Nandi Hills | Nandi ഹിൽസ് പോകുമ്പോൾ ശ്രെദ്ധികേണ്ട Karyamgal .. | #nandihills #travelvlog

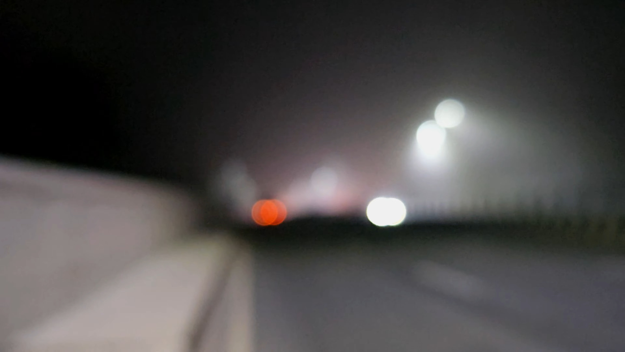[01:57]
I'm looking at the highway In the same time, the highway is 20 kilometers I'm going to travel